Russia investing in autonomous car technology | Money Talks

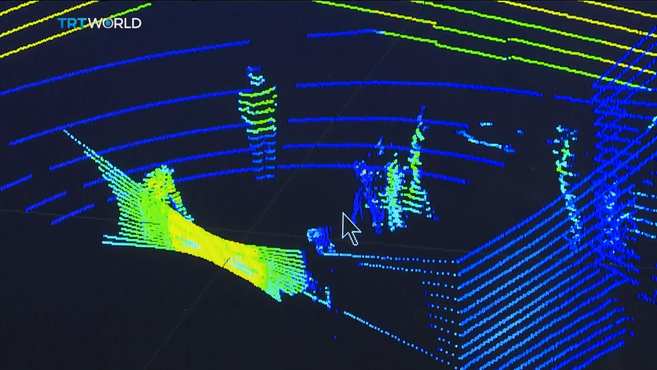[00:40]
technology but bad weather can interfere with the lasers radio waves on the other hand used